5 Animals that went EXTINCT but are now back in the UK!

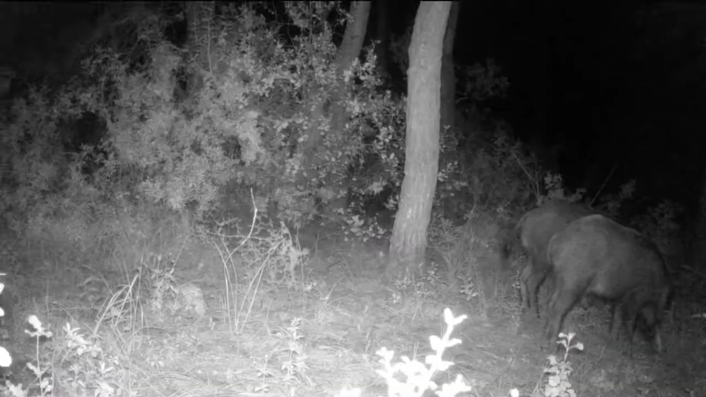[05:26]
Wild boars are great ecosystem engineers creating habitat with their rooting up of soil and they are thought to have a massive positive impact on biodiversity.